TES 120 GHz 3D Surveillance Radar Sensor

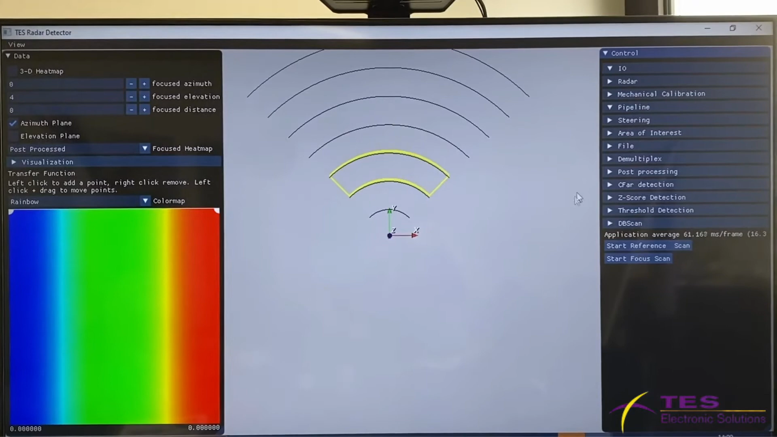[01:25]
and at this part we have the software configuration in order to control the parameters of radar and also the algorithm for the detection. Basically, we can define the area of interest here.